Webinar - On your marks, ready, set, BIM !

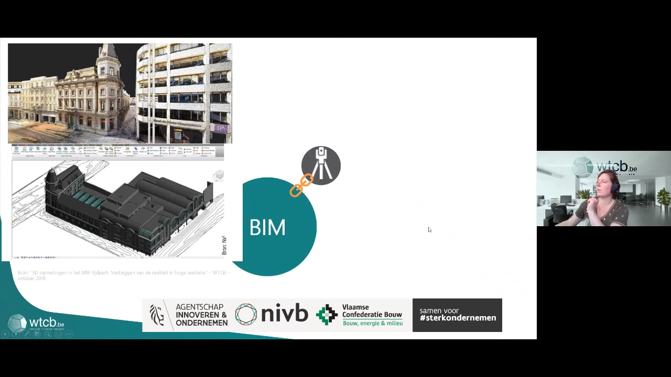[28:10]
Dus hier links onderaan zie je een BIM-model dat afkomstig is van zo'n puntenwolk. En dan heb je echt je geometrie en je informatie en je BIM-model waarvan je kan vertrekken voor allerlei andere toepassingen. Een ander voorbeeld is tijdens de uitvoering. Dus dat was een project waar de ruwbouw stond. En ze hebben de ruwbouw dan ingescand met zo'n 3D laserscanning. En de puntenwolk hebben zij met hun BIM-model vergeleken. Dus dat is dan de print die rechtsonder ziet. En dan wilden ze kijken hoe ver dat afwijkt, omdat de vliesgevel ging moeten komen.
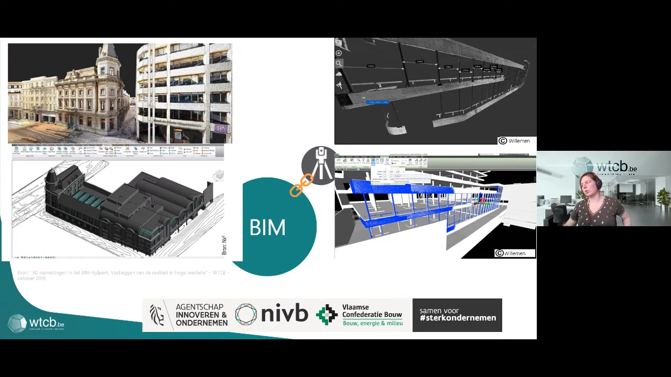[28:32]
En dan konden ze kijken welke maatregelen ze moesten nemen. En een laatste voorbeeldje gaat dan bijvoorbeeld dat je technieken, eens dat die geplaatst zijn, kan gaan inscannen.
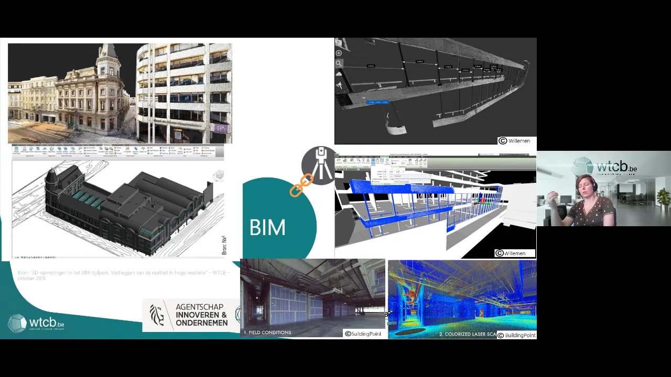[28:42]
En dat dus gewenst gewoon als puntenwolk bijhoudt of ook nog eens kan gaan omzetten naar je BIM-model. Drones. Ik heb straks al het voorbeeld aangehaald dat je drone eigenlijk kan gebruiken voor live inspectie.